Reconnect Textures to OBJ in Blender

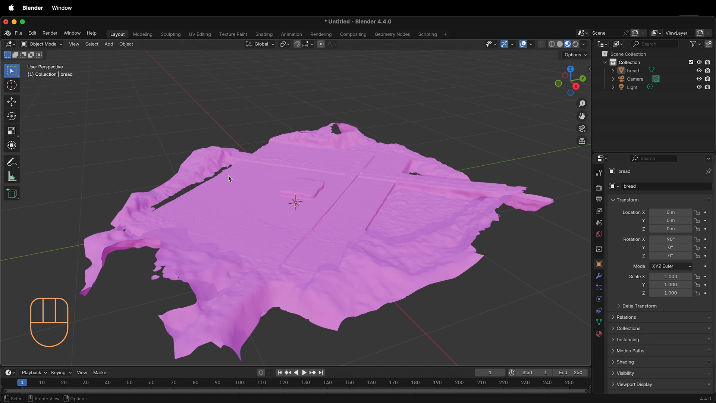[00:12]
This means that there is no texture attached to this object. If I click on Material, which is in the lower right red sphere, it has Material 1, that is magenta. This is the default material. I can click the minus button to have it go away. If I select Material 1 and I look at the base color, it says textgen underscore zero dot png. Where is it getting this information? Remember that most OBJ files,